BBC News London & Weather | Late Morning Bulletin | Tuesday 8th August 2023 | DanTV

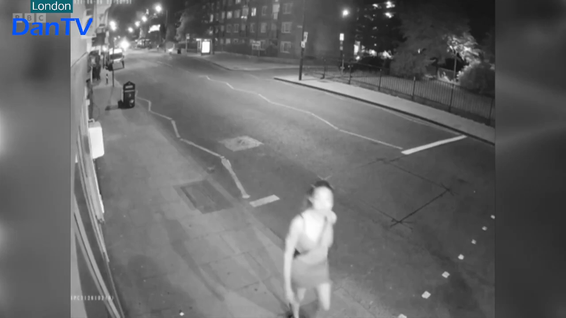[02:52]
And as she crosses, a police car driven by another officer, PC Gary Thompson, can be seen speeding past and narrowly missing her.